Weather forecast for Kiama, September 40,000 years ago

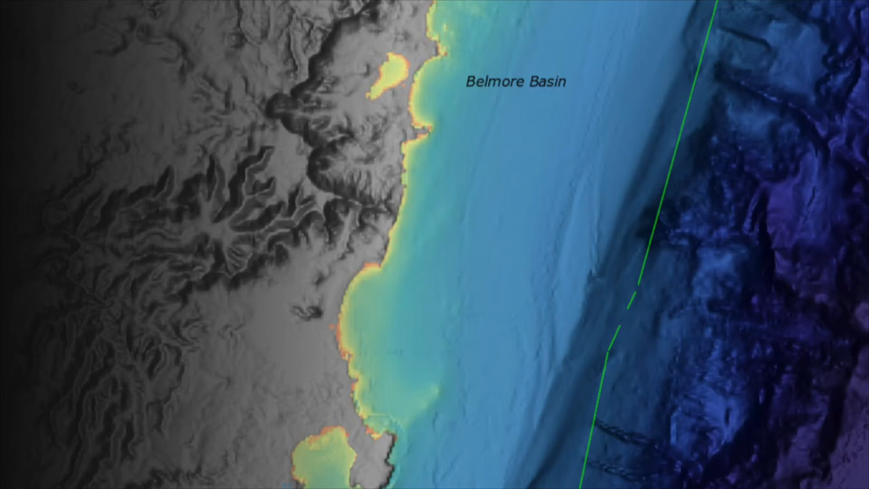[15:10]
This is roughly, I think, Wollongong is just up near where it says Belmore Basin and Kiama is just below that. But what it's showing is the softer outline is the continental shelf.